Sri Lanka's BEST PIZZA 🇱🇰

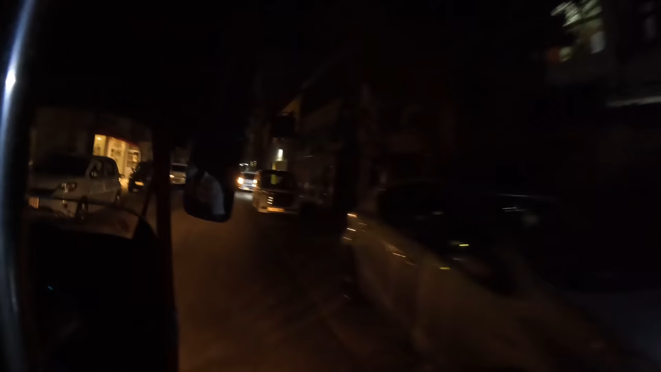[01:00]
All right, we're going to the dark streets here cruising. Oh, we got another tuk-tuk. We're going head-to-head right now, baby.
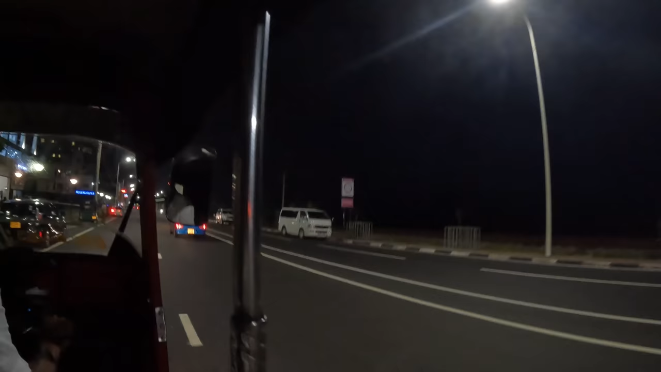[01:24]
Now go to Dehivala Beach, nice area. Nice area, this way? Dehivala Beach, beautiful area. Beautiful area, yeah?
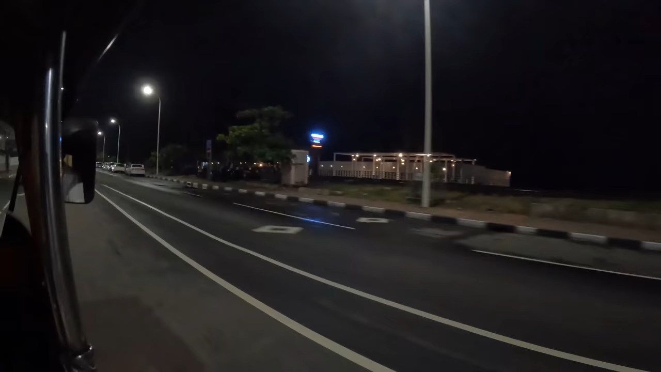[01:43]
Oh, so this is the nice district he's talking about. We've got nice restaurants all along here.
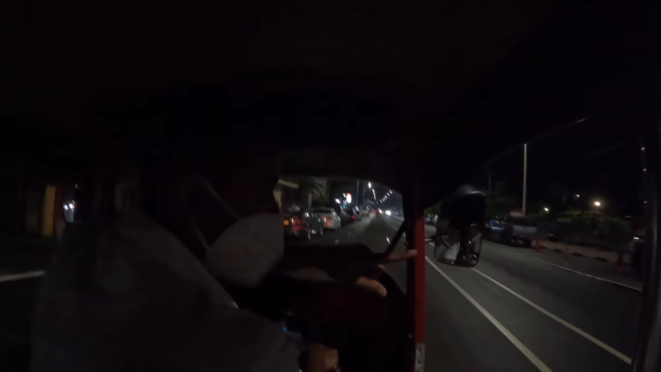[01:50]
Barracuda is good? Yeah, all right. And they're all seafood or no? Yeah, seafood, yeah. No seafood. What do you like? Anything else but seafood. Anything else. Perfect. Guys, I don't mind seafood, but it's just not my favorite. I'm not craving that right now. You like seafood? No. Oh, you don't? All right, perfect.
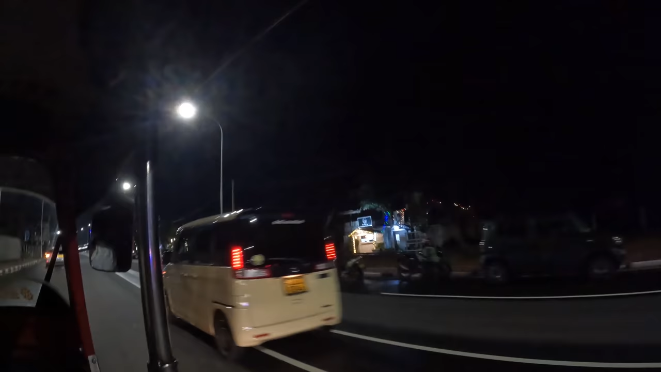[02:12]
What we got? What is that one? The Breeze Bay Tortuga Beach Club.
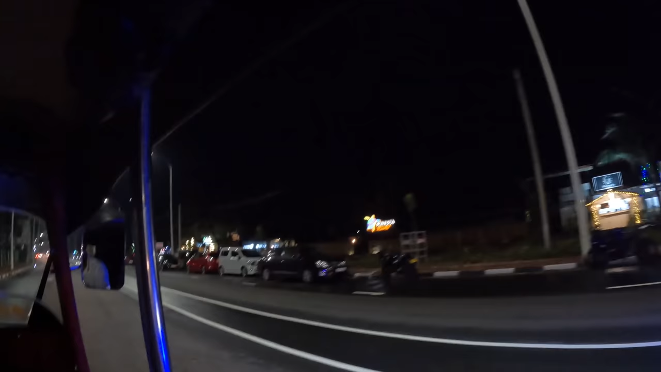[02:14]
Oh, Suda's Beach. Are any of these good? These are good? What do you think, Suda's Beach Club? You think that looks like a vibe? It's well like lit.
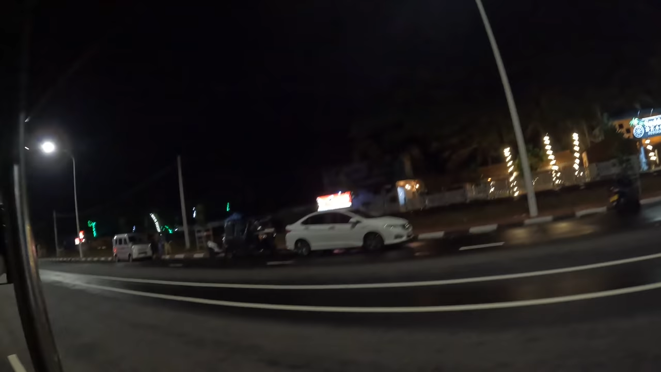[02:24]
Yeah. Alright, yeah, maybe we'll get out here.
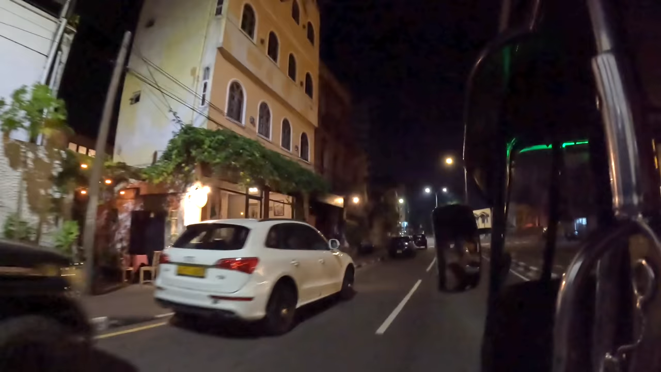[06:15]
Yep. Here. Is this it? Yep, this is it. All right.